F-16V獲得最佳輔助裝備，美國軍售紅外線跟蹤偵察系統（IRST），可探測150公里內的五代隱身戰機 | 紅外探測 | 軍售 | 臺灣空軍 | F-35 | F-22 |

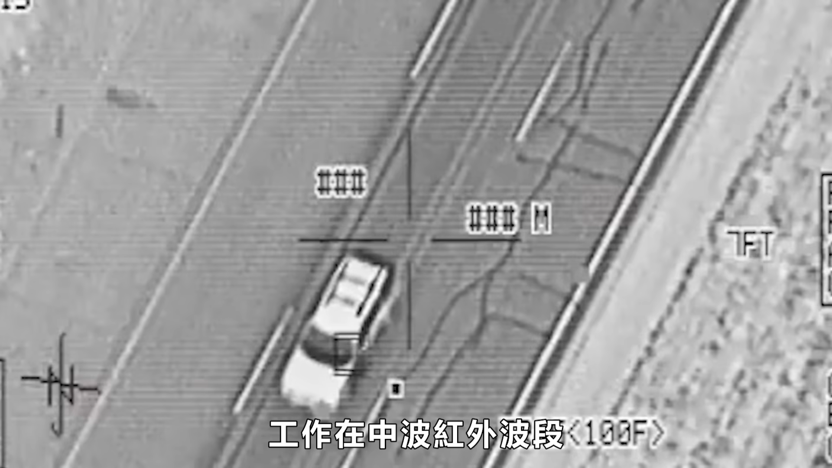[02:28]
工作在中波红外波段背景辐射噪
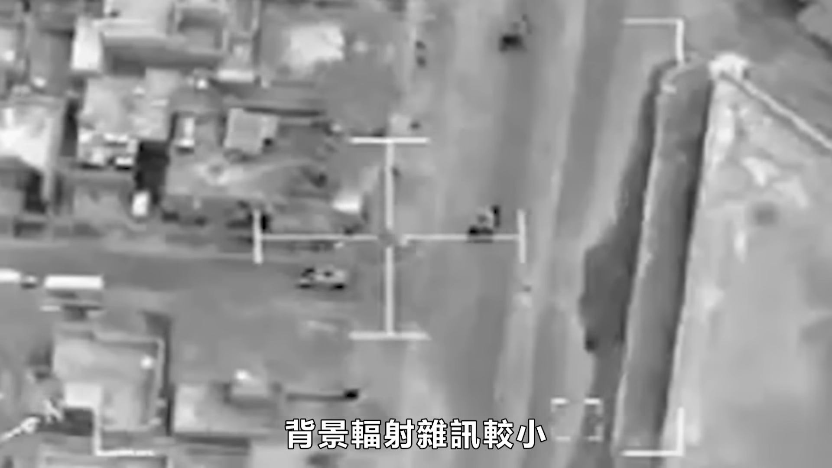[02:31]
音较小有利于获得远距离高分辨率图像这种吊舱主要用于空
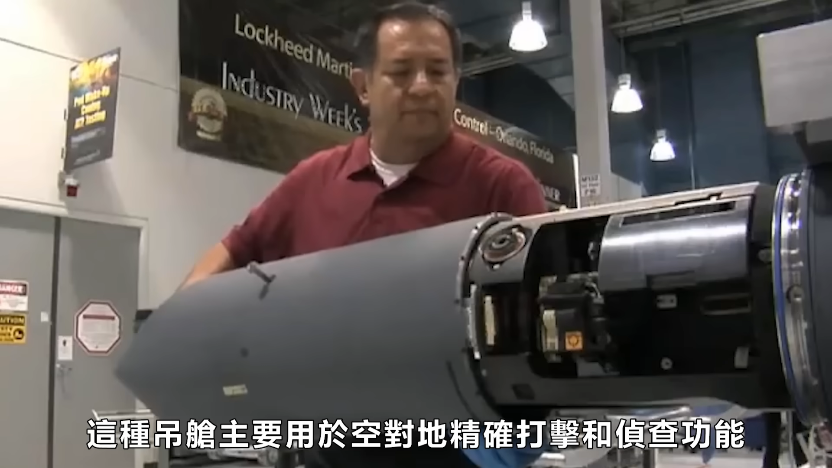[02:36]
对地精确打击和侦察功能同时也能用于远程空对空目标识别也可以称为简易版的IRST
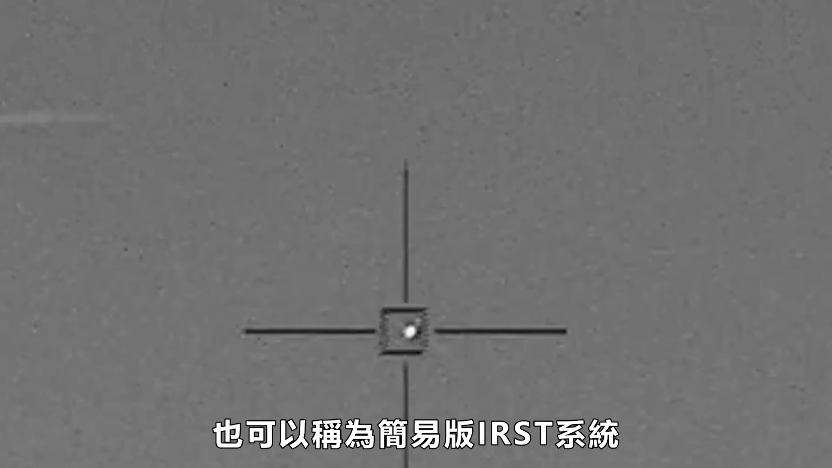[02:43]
可以在相当大的范围内探测飞行目标可以远距离探测识别 自动跟踪
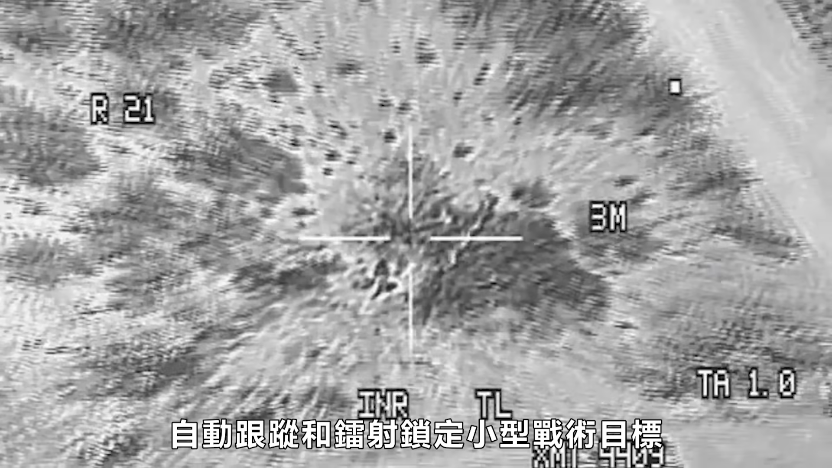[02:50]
和激光锁定小型战术目标支持所有机关和GPS制导武器
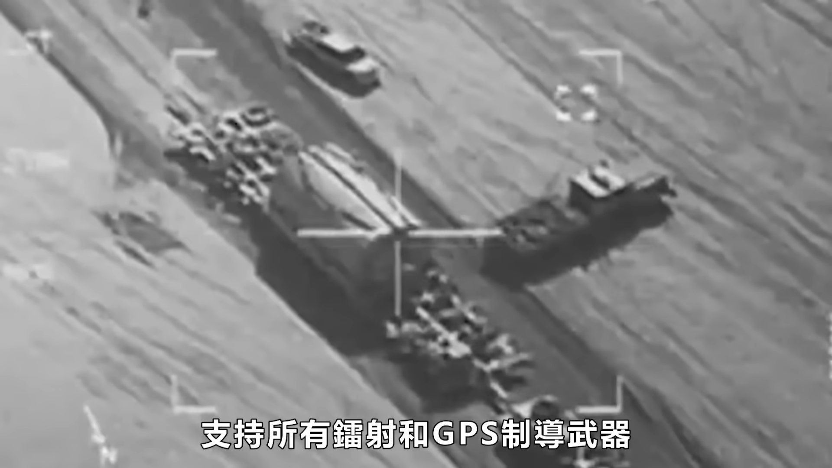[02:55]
对多个固定和移动目标进行精确打击这也是美国空军部署最为广泛的瞄准系统在F-15E和F-16的实战中证明它可以为飞行员提供
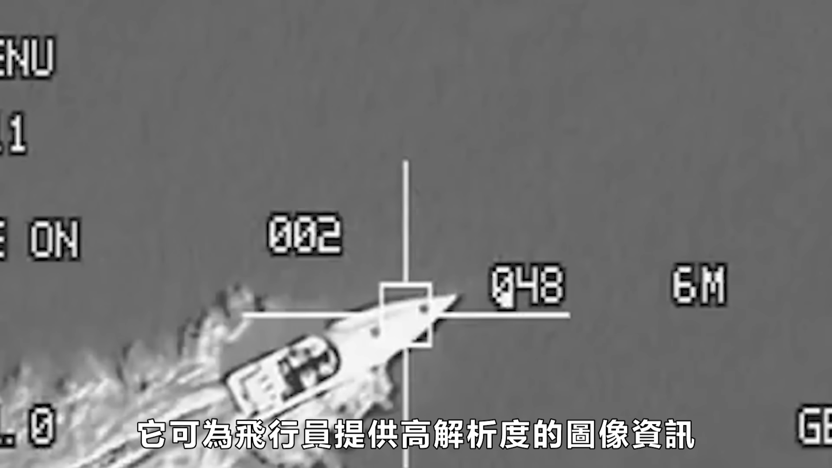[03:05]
高分辨率的图像信息极大提高打击精度先
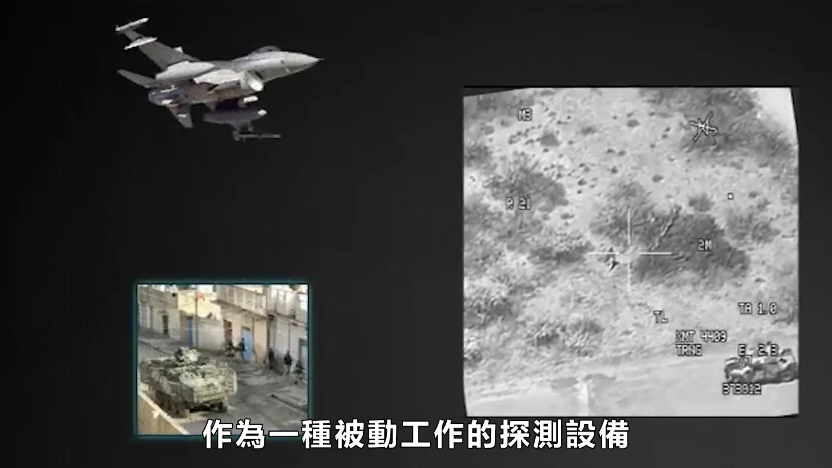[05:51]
作为一种被动工作的探测设备IRST只看不说最大的特点就是隐蔽信号不
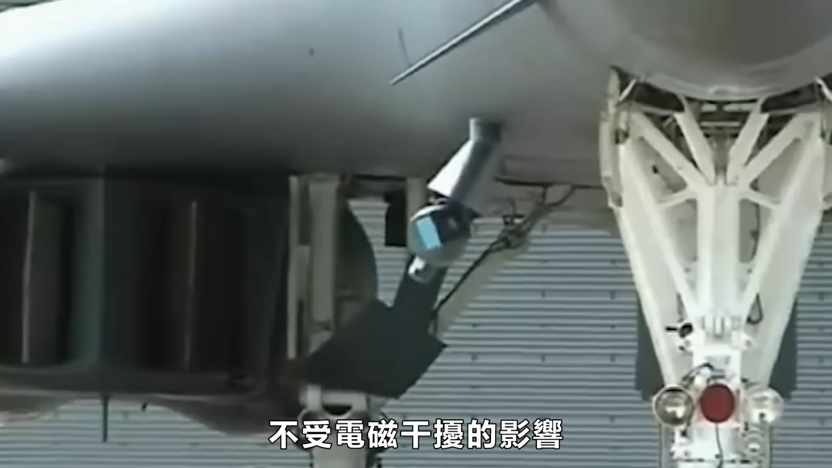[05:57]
受电子干扰的影响并且还能与雷达激光探测仪的数据进行融合能
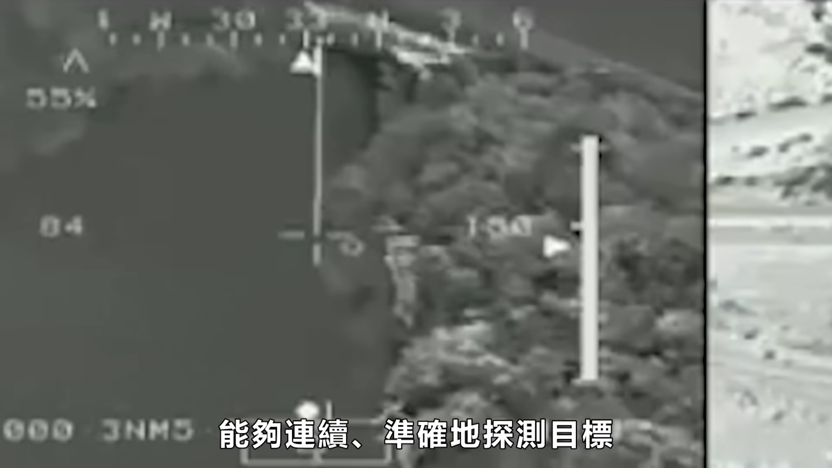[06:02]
够连续准确的探测目标为导弹攻击创造条件
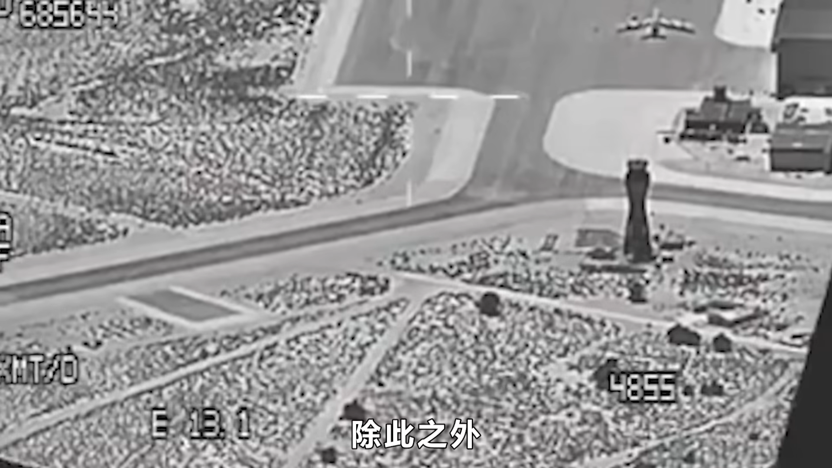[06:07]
除此之外IRST还能昼夜工作提高战机夜
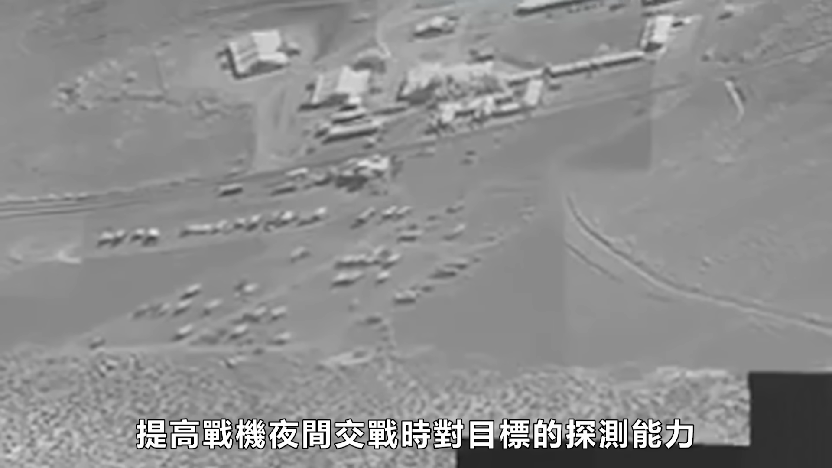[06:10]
间交战时对目标的探测能力还可以在多视角和各种背景条件下自动追踪多个目标正因为IRST拥有这么多的优势对于没有装备隐身战机的空军来说已经成为对抗五代机的最佳手段